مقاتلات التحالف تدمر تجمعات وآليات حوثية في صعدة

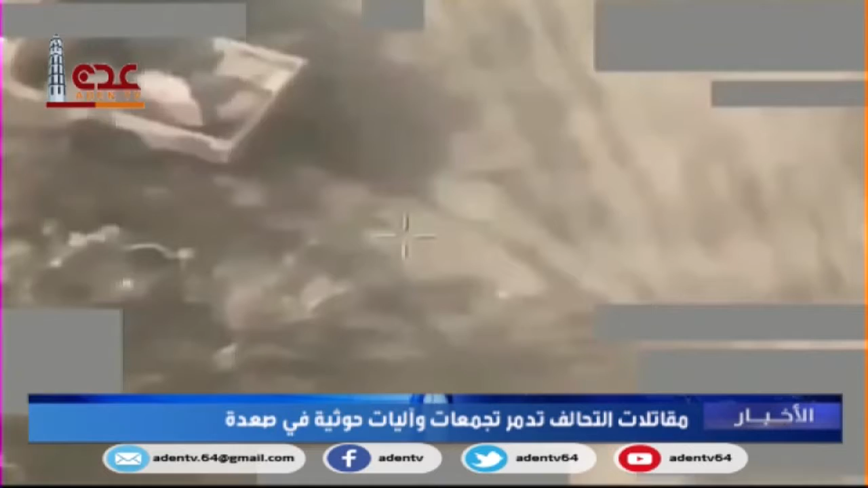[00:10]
لمقاتلة التحالف استهدف مواقع وتجمعات وآليات حوثية في مديريات باقم وكتاف والظاهر بصعدة وضف المصدر أن القصف الجوي أسفر عن تدمير أطقم وعيارات حوثية علاوة على سقوط قتلى وجرحاء في صفوف الميليشيات